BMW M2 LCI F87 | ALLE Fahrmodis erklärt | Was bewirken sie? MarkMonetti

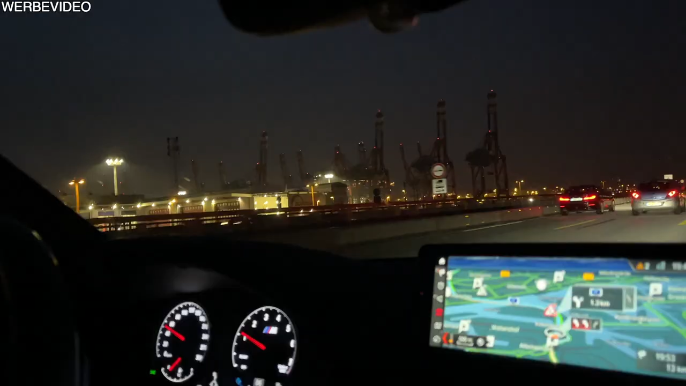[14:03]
So, das war's, Leute. Nee, noch nicht. Hafen, Hafen, Hafen. Ganz geil. Also, was sehen wir hier alles? Ganz viel. Ich weiß nicht, wie viel ihr seht. Was sehen Sie? Machen wir wieder Fenster zu. Hier links wieder Hafen. Rechts, guck mal, Kühlbahnbrücke. Da sind wir gerade lang gefahren. Rechts, rechts, rechts. Da sind wir gerade lang gepiekt.